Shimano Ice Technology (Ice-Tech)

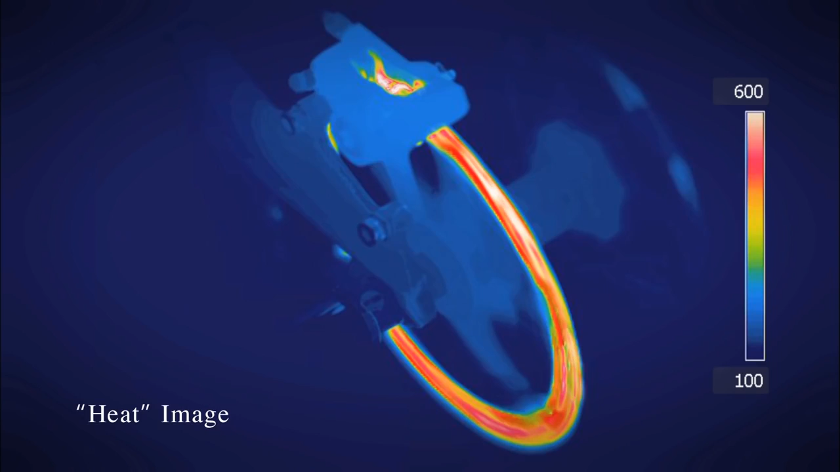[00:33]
Heat from friction can cause rapid increases in temperature around rotors, calipers and pads.